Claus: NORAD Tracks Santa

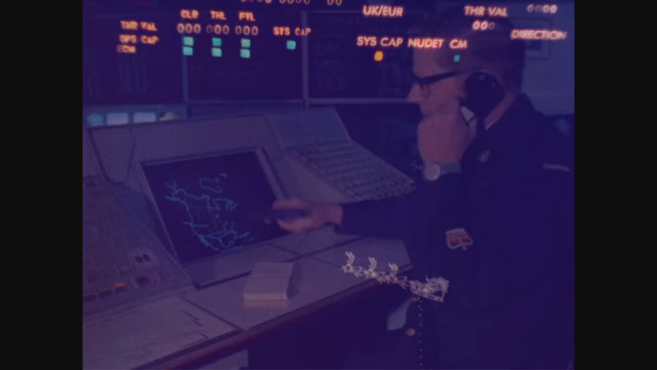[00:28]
It's headed south at a very high rate of speed, nine objects at 40,000 feet descending rapidly.